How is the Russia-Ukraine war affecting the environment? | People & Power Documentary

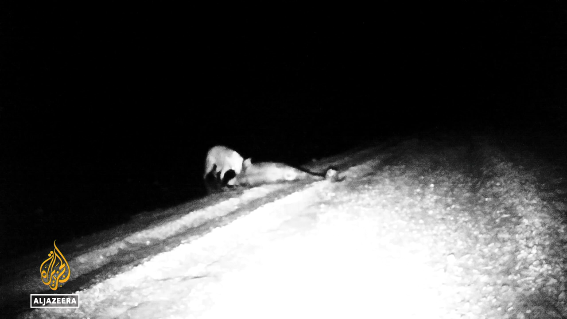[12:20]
With many of the carcasses washing ashore in advanced stages of decomposition,